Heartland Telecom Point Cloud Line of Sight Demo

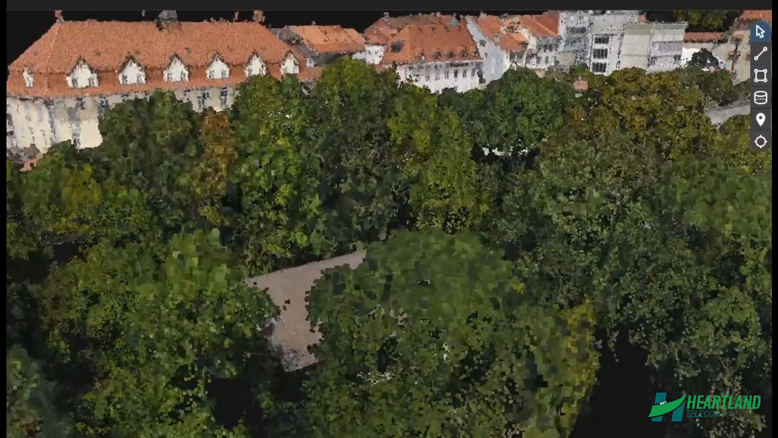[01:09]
These points are collected in three dimensions, with each one having X, Y, and Z coordinates.
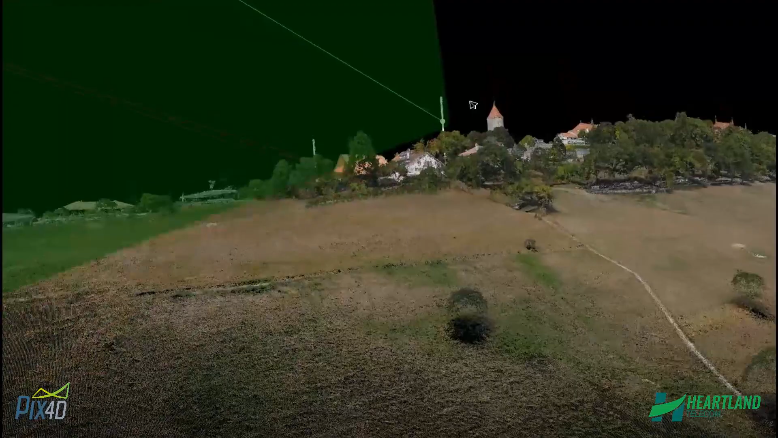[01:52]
In just a matter of hours from time of site visit, we can not only verify line-of-sight between sites,
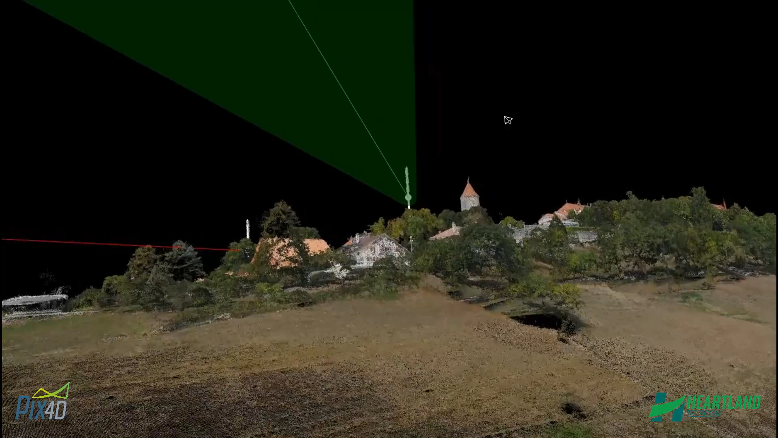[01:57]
but also provide a detailed fly-through following the exact transmission path.
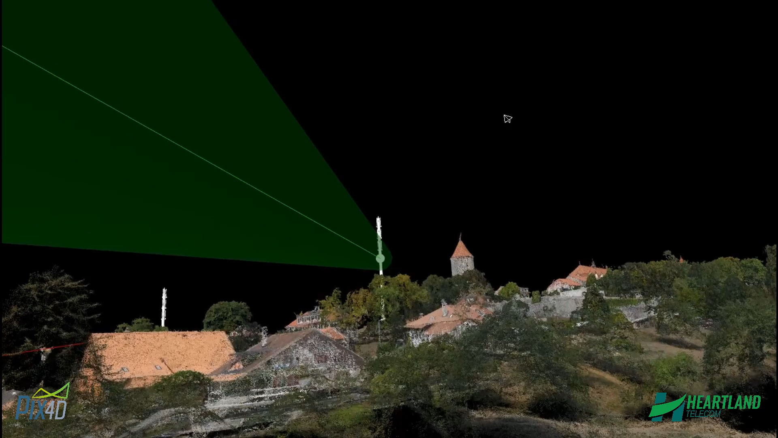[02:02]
We can identify any obstructions and even tell you exactly how much your antennas need to be raised to achieve a clear link.
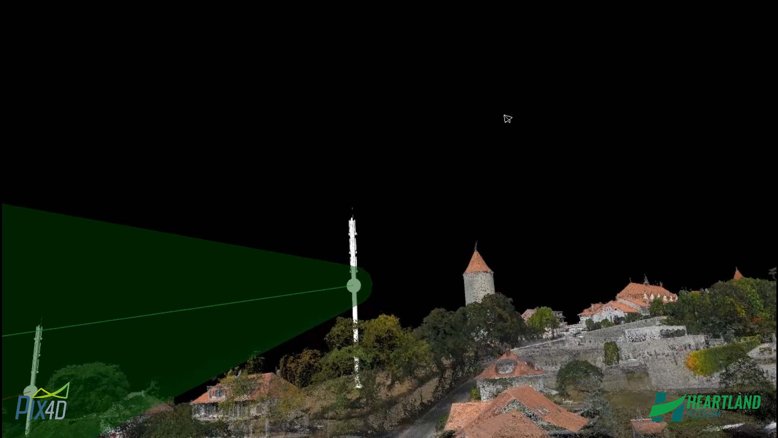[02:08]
As discussed at the beginning of this video, sometimes there may be a clear line-of-sight, but an object is present within the Fresnel Zone.
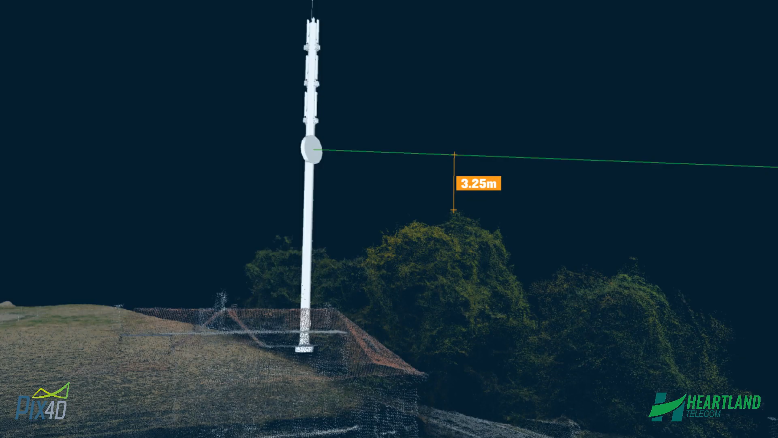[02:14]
Using our point cloud model, we can give you an exact clearance between your path and the obstruction.
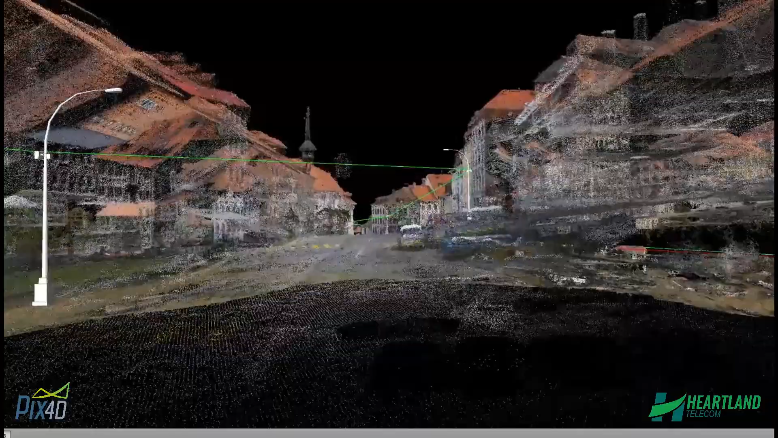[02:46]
Any proposed lamp posts or towers can be modeled in at strategic locations.
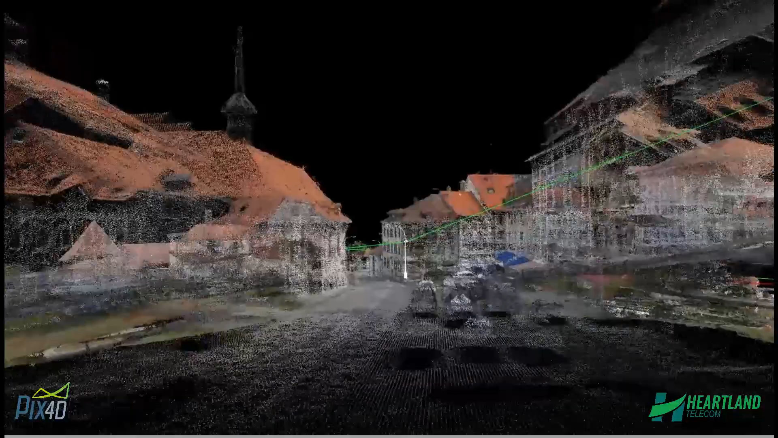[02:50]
If using existing infrastructure, such as utility poles,